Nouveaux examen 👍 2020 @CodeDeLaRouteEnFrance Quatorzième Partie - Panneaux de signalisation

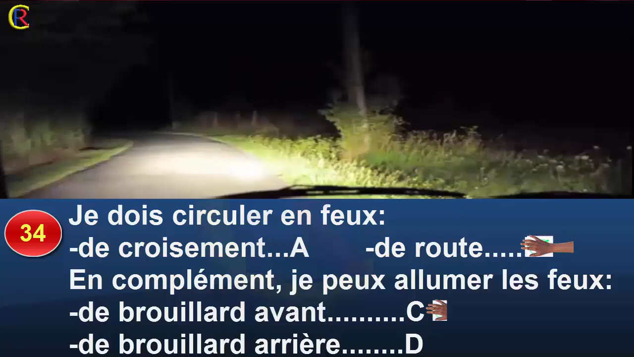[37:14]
Les feux de brouillard arrière ne peuvent être utilisés qu'en cas de brouillard ou de chute de neige. Bonne réponse B et C. Question numéro 35. L'usager à droite est bien placé?